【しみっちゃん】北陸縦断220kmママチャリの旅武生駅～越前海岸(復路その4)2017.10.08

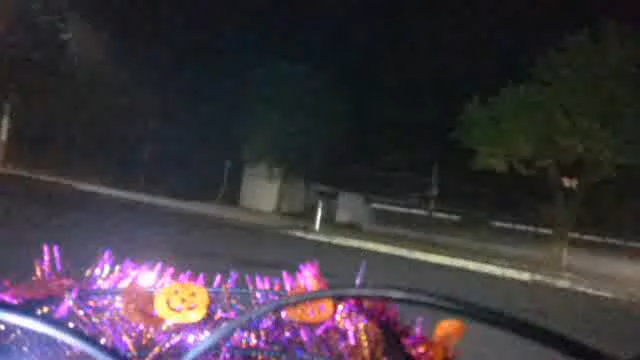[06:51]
なんだろう、新しいスマホか、新しいスマホだ。5000ルーメンのライトもいい。さあ行きましょう。うわ、上りですね。まあ、本当に上りだね。